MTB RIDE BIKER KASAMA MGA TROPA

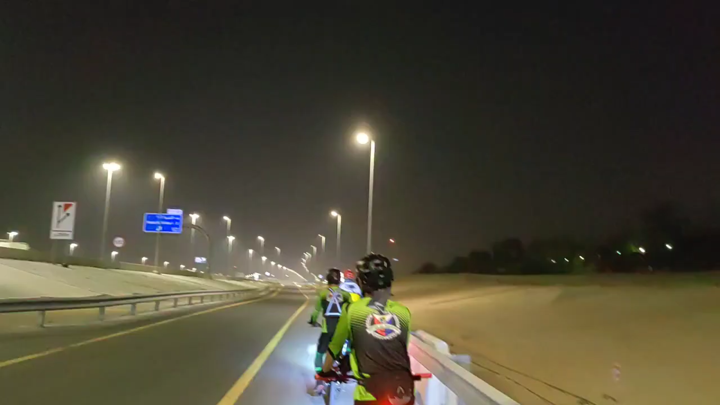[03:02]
Alshiba 1 and 2. Guys, dito kami ngayon sa Nad Alshiba 1 and 2 exit. Shout out, Batangas!